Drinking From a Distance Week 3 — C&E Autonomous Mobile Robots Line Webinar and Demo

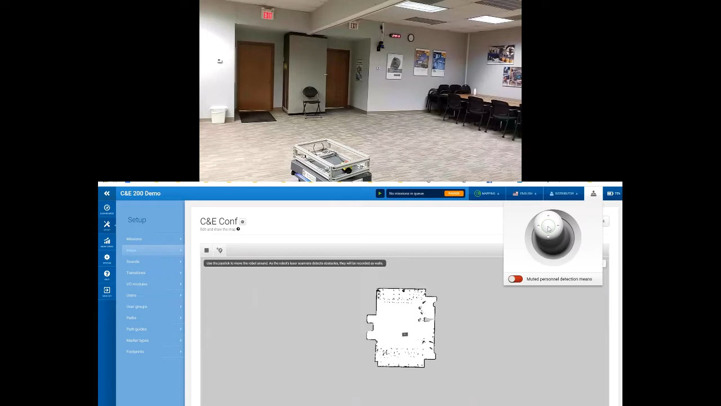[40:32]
Or you drive it around, you know, it'll start filling in some of those blind spots. Need to be too worried about all those. So it maps, anything it maps as white, the stuff that it considers a floor and a place that it can drive,
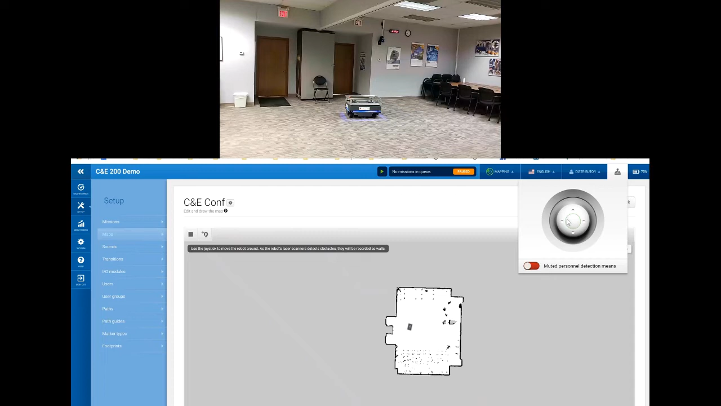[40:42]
the stuff that shows up are black or walls that it has to stay away from. And then the gray stuff, like you can kind of see behind a chair over here, a podium, that was an area that it didn't see, so it just left that as gray, as unmapped territory.
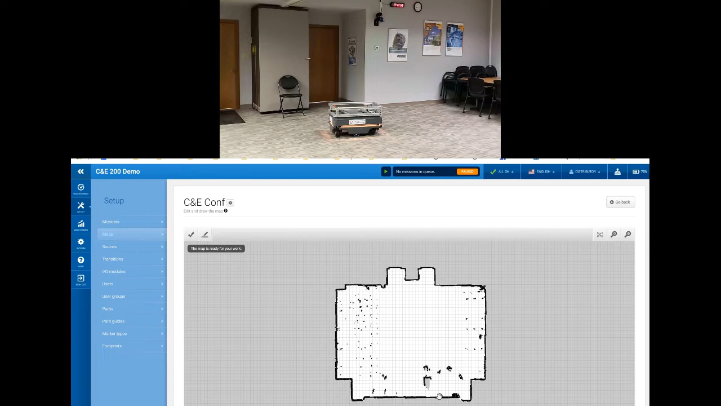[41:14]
straight horizontal vertical lines so that when the robot plans its routes, it doesn't have to make intermittent jogs to kind of diagonals. That looks pretty good the way we're sitting here. Then the first thing we're going to have to do, once you get done mapping, the robot doesn't typically, kind of depends on the model and the software version, but it doesn't typically know where it is. So there's a button up here on the right that says set the robot start position. Pick that, and I got to tell it where it's starting at. So it's somewhere over here kind of between the doors, and it's looking off in this direction. And this doesn't have to be exact.
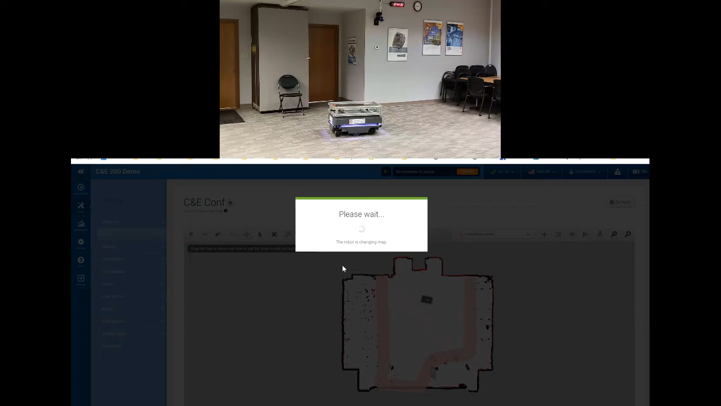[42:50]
You just kind of draw lines or shapes wherever you don't want the robot to go. We'll say, all right, keep it out of those spots. Save that over to it. Again, this is all residing directly on the robot. We could, if we wanted to right now, we could go into our walls place. And if we had some of those dynamic obstacles that we didn't think was going to be on the map all the time, we could go in here and choose this eraser tool. And this is kind of like Microsoft Paint. I could just say, you know what, this was a fork truck that was driving by, or these were people that were standing over here. They're not really going to be there.